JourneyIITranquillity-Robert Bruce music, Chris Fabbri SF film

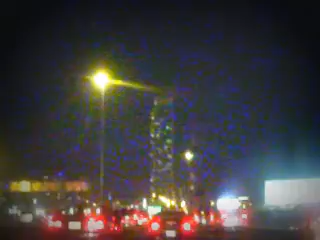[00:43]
Major traffic. In the city in the evening.
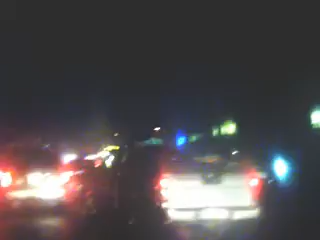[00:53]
Windshell lighters. Where you can see the lights.